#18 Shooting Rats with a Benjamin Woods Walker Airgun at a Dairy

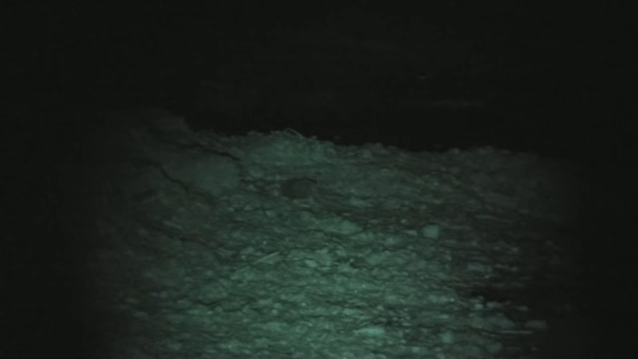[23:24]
helicopter tail motion of a well-shot rat.
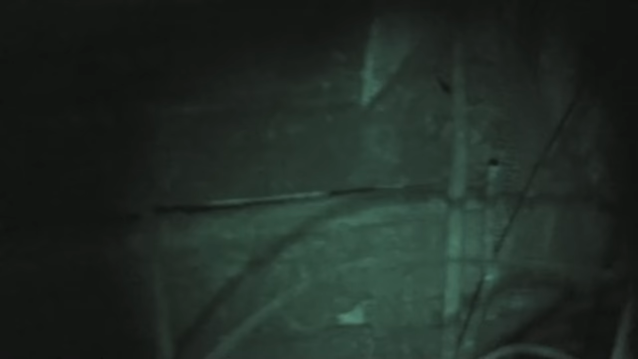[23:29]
I do like that term.
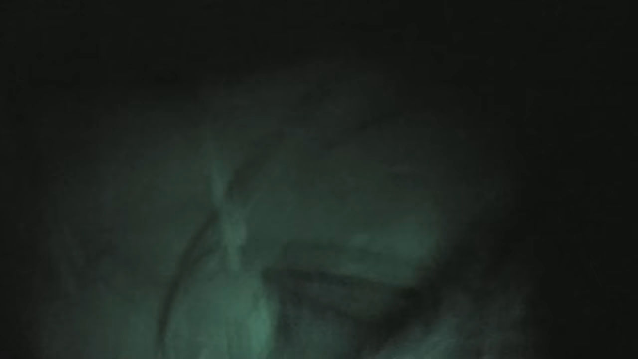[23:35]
Now that was a headshot.
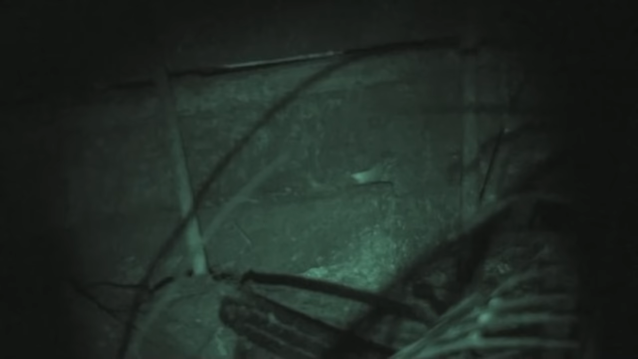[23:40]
You still see the body through the hole.
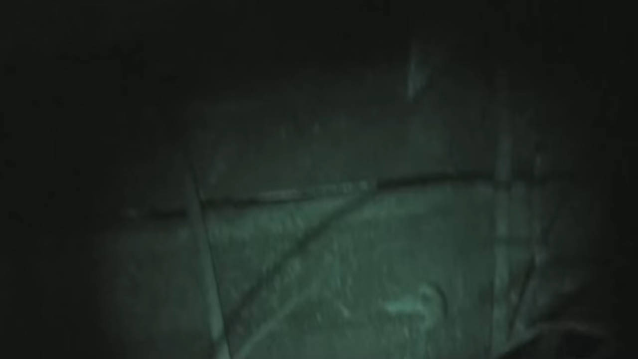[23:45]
So another shot, just for fun. Out he comes.
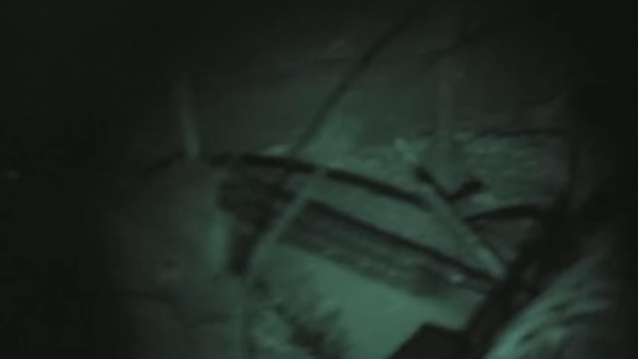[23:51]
And you can see a certain amount of
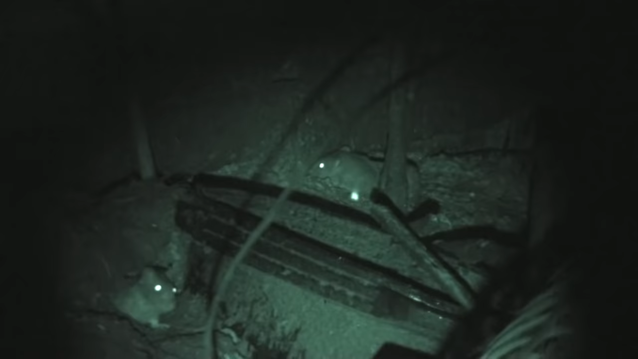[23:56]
moving around and then a very quick death.
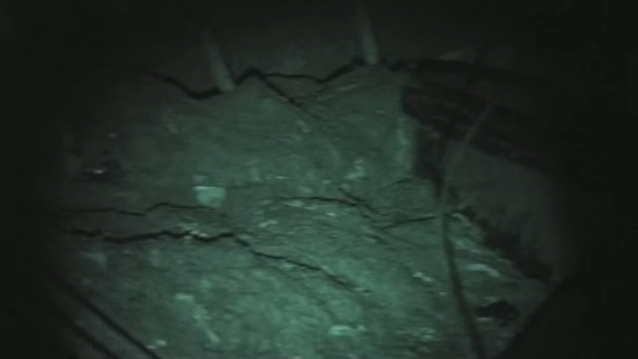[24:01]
Whether the headshot was fatal, you want to keep in mind that that rat's brain is way smaller than his head.
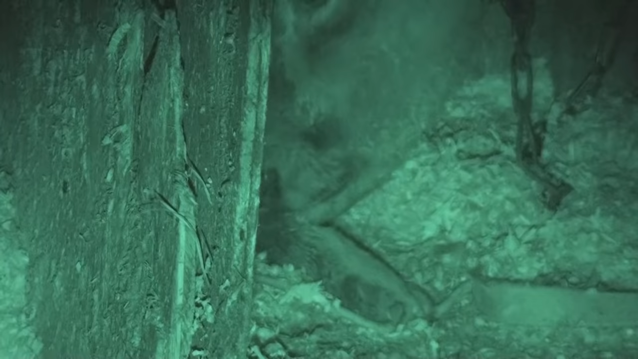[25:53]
I have a group of color photographs of the rats that I shot. I like the contrast that the, you know, you look at this sanitized version in the night vision green mode, and then you see the color photographs and it makes it much more real as to what it is we're doing here. This crazy calf,
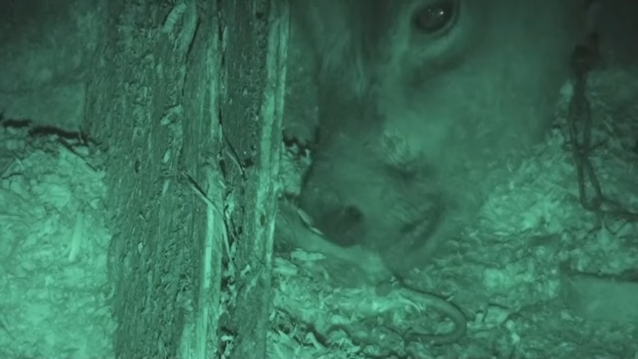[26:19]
she chews on the feet, she chews on the tail. I have no idea what's going on.
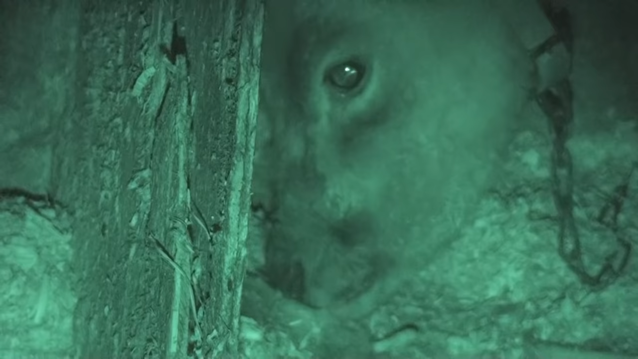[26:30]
I've never seen anything even remotely close to this. I know that cows in general and calves in particular can be very curious.